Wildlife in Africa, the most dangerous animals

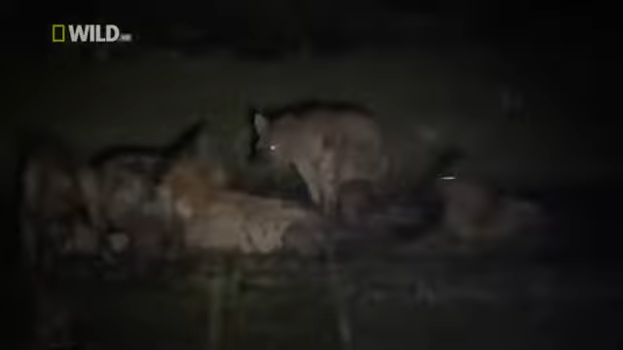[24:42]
A few scouts try to approach the kill, but the intruders chase them off. The scouts are grossly outnumbered. They won't win this fight alone, so they retreat.